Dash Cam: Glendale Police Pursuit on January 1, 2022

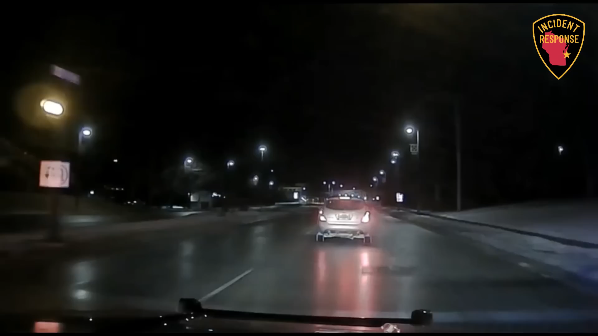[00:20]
Silver Spring. $700. So, dealer plate, Mary over Victor, 5264 David. M over V, 5264 David. It's on a silver Nissan. I don't like this. 10-4.
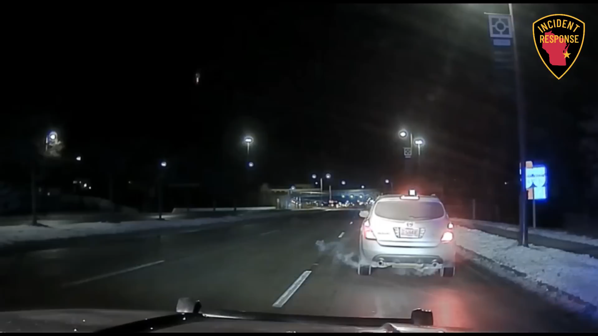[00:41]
66-34 if you're... Good size copy. Ten-4. 7-6-6-7-12. Are you still on port?
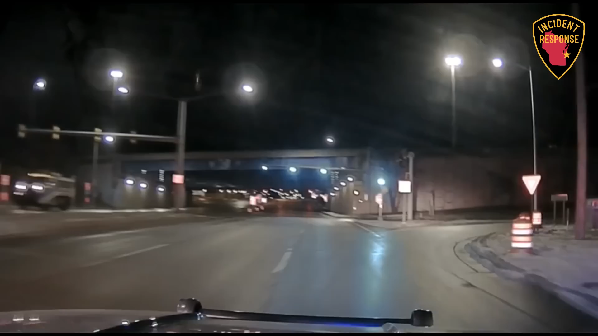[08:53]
Southbound on I-43. Three male occupants. Bricks! Driver was trying to conceal his identity the entire time I was talking to him. Southbound I-43. My speed's right about 90. He's about 3 blocks ahead of me. 766, notify the sheriff.
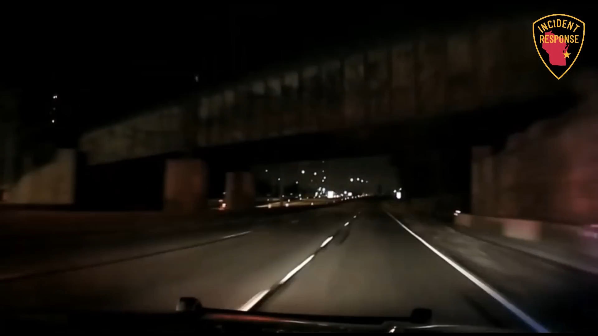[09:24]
It is a silver Nissan Rogue or Murano. Dealer plates. Three male on. Still southbound. It's going to be coming up your pre-bay shortly. Speeds. About 100. Bricks.
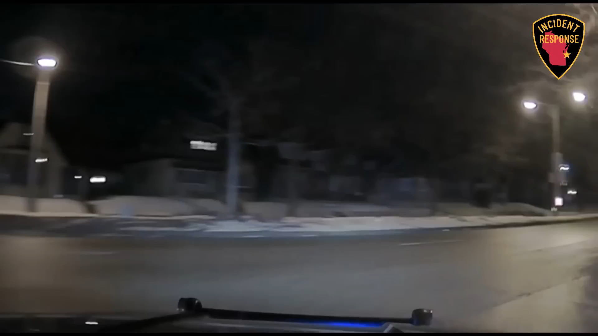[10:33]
It's gonna go north on 12th.
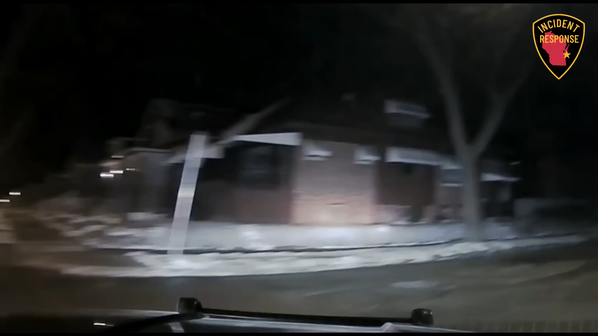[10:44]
He just went west at Seabrooks. He slowed for a red. He just blacked out. He's still westbound Seabrooks.
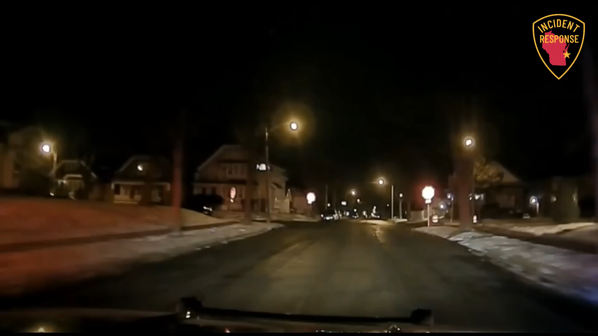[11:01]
He's still westbound. He just slowed for a stop sign. He's gonna go south at, it's gonna be 20th.